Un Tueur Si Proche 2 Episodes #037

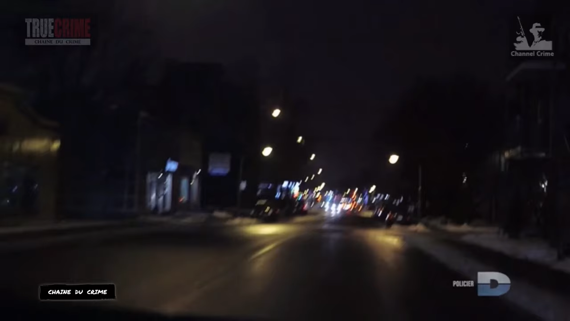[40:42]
Il quitte rapidement la Seine, roule encore et abandonne finalement la voiture boulevard des Capucins avant de marcher jusqu'au condo de sa victime.